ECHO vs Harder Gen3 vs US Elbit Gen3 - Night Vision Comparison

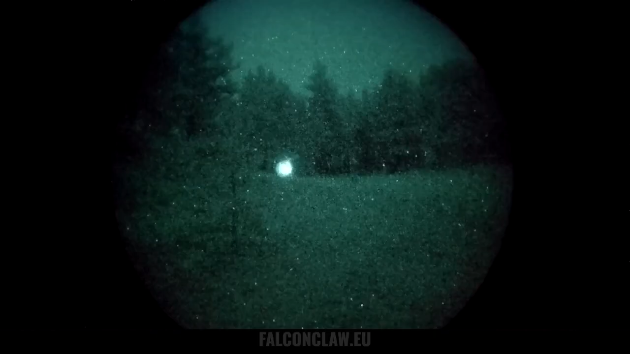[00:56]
Let's get a little bit more into it.
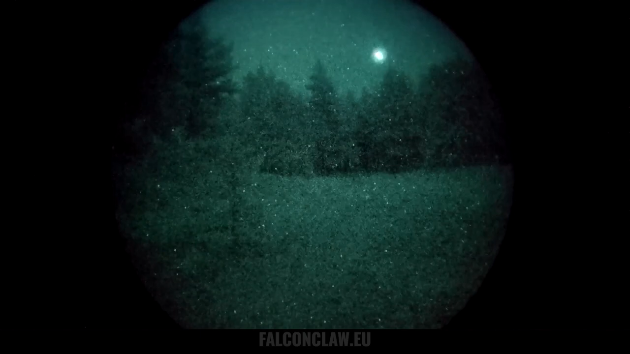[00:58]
So right off the bat, keep in mind that pictures and videos made through
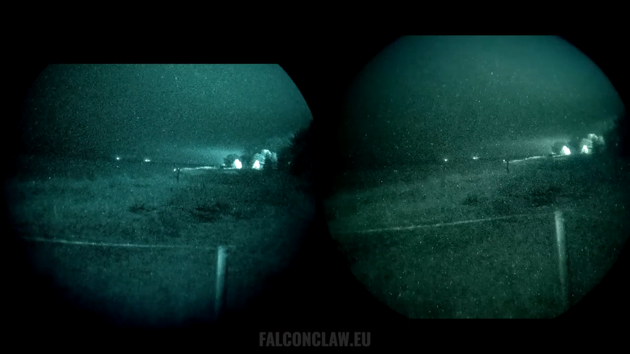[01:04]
night vision don't always depict the real image 100% correctly. Due to modern hard coded image processing of smartphones and the different shutter speeds of cameras, the images you get of night vision might not always be true to color and so on. Here we are using the same Kunzrek point of view recorders for all of the tubes,
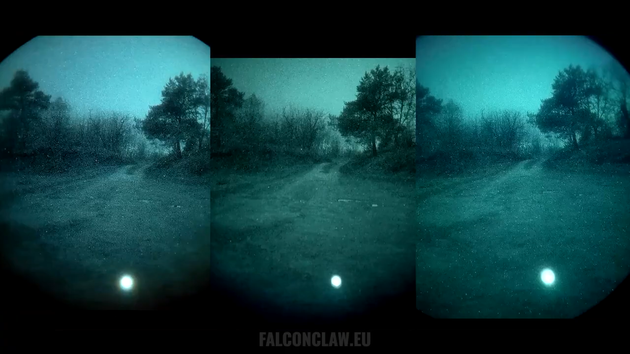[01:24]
so the comparison would be as fair as possible. In this video we are comparing US-made LB Gen3 and European-made Harder Gen3 against Fotoniseko.
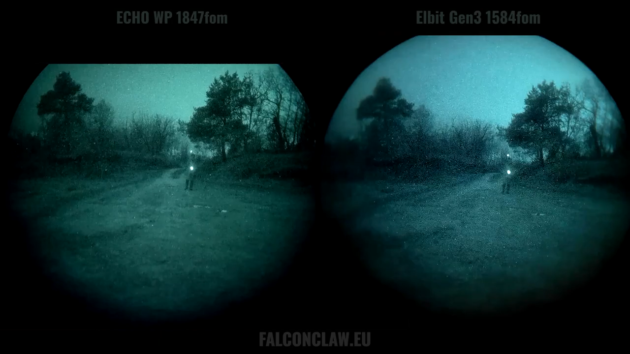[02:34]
In the background there's a road with minimal traffic 400 meters away.
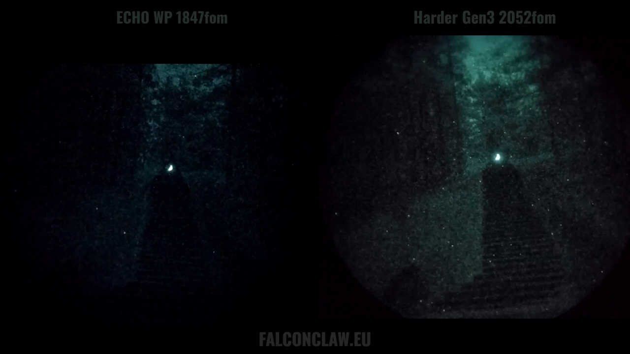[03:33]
Now, let's get serious. Here we are deep into the woods with practically no ambient light. Around 20 kilometers away from the nearest city.
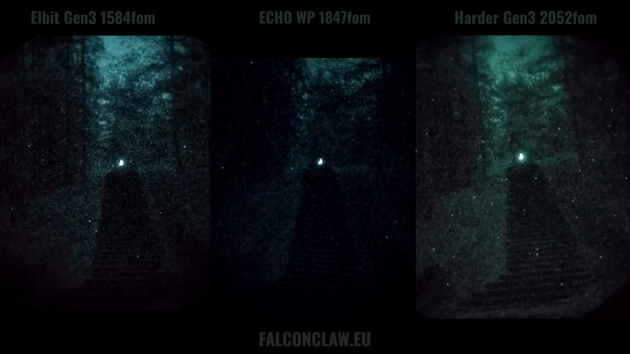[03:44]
There is one road 200 meters away in the direction that we are facing and you can actually notice the change in lighting when a car passes. Here we can clearly see harder being the winner.
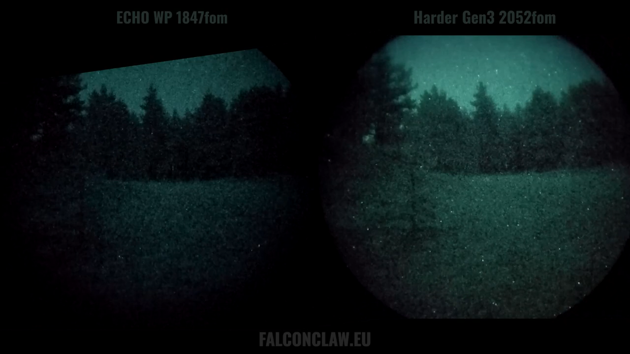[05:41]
Imagine you are on an OP here, pulling security over the field and towards the tree line. The tree line is approximately 65 meters away. At the start, you can see the guy doing a good old bus saw with chem light and notice how hard it is to spot him just 15 meters away when there's minimal ambient light.
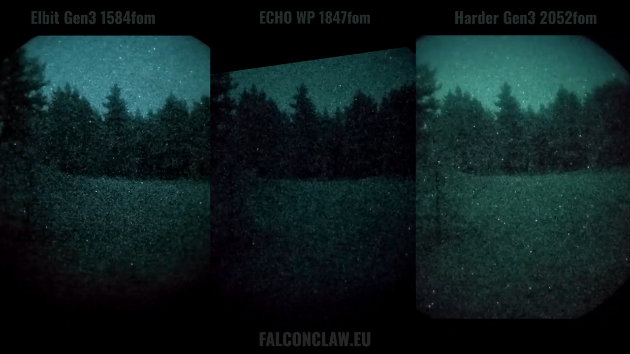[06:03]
Even though the person in question is on an open field. This is the environment where thermals really shine and are not affected by lighting conditions.
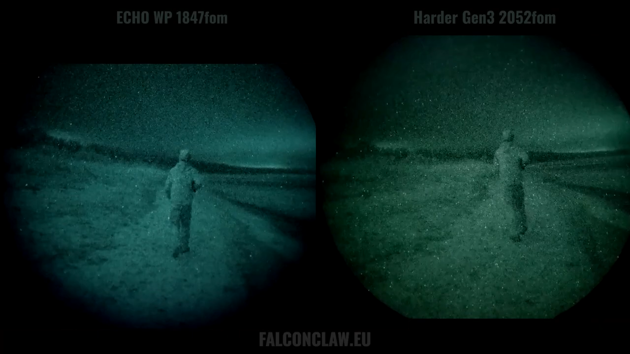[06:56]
Main effort of the beach test is testing performance at different distances. Starting with 50 meters and a quick chem light waving around to see exactly how far are we. Some biodegradable tracer BBs here and there to fulfill our night game fantasies. Maybe even some AA larp. Going to 100 meters, it becomes harder to spot a near-glooded person even though he is totally in the open. But you can still somewhat see him.